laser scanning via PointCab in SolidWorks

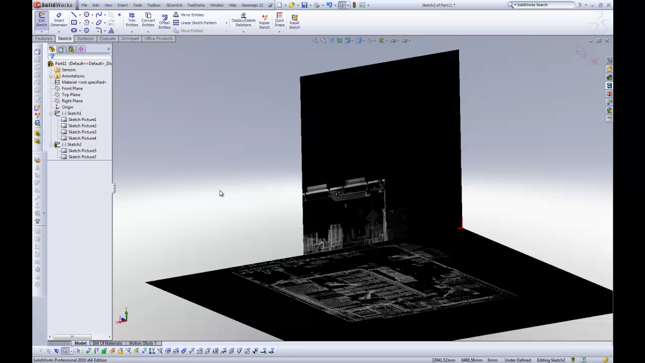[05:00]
Then go into your sketch again and put in the right picture. Now some people prefer to have a transparent background instead of the black background.